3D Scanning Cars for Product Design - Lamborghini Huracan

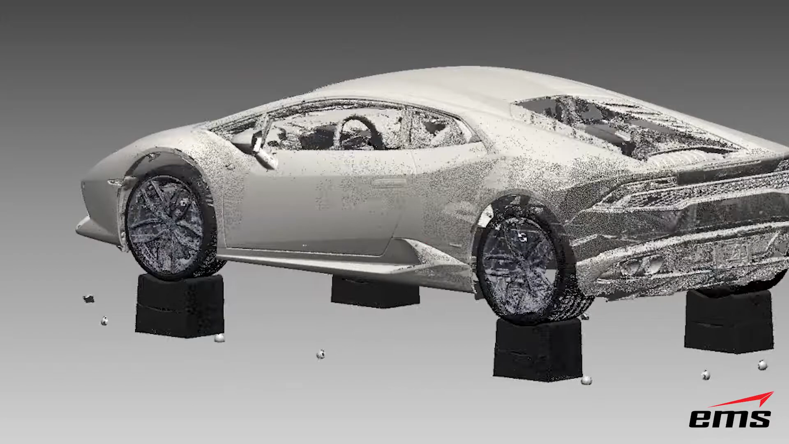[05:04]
So, then we'll have a really nice, good quality model of the whole vehicle, as well as the bottom of the vehicle in high detail.
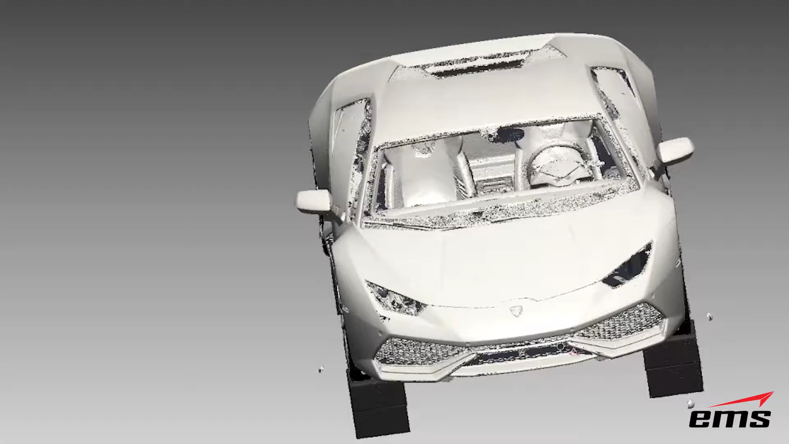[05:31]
So, now we're basically ready to go use the Metroscan and get the rest of the car and we'll show you what that process looks like.
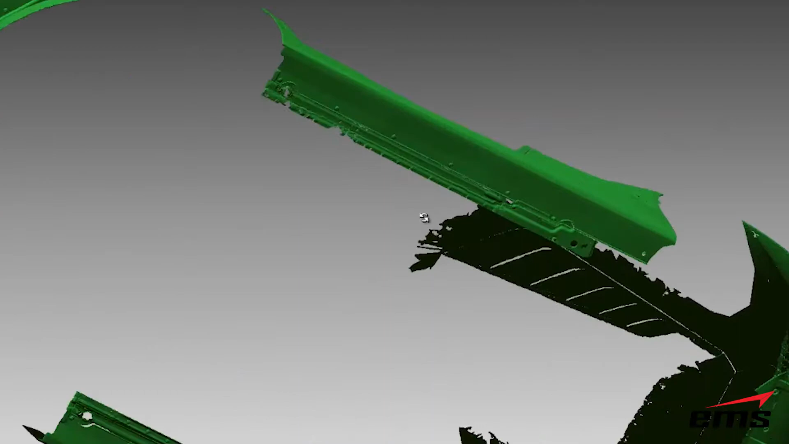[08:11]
And what's key to us under here is these mount points.
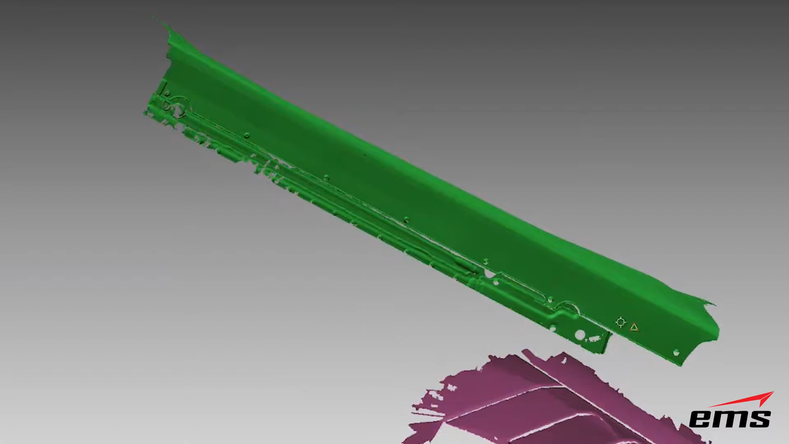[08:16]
So, as we're going to be designing aftermarket accessories that are either going to bolt up onto the car or if we're replacing anything, some of these key mount points are very critical.
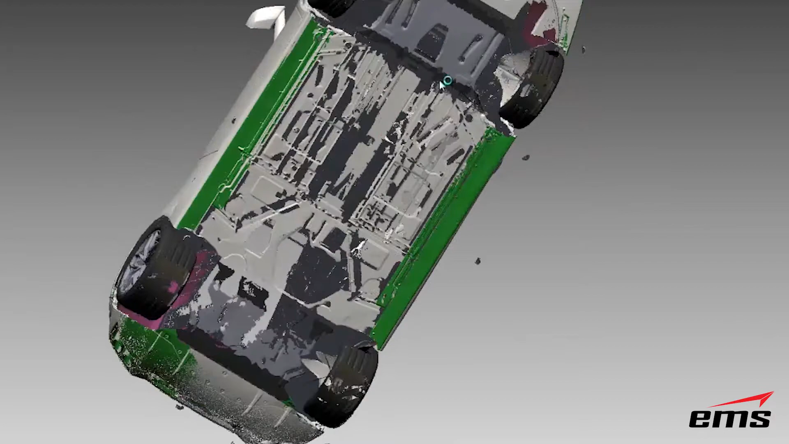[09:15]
you can see how having the two data sets merged together really gives us a nice model to work with so that we can really go to the next stage and start working on the design of some front splitters, some side ground effects, some rear diffusers, and some other products.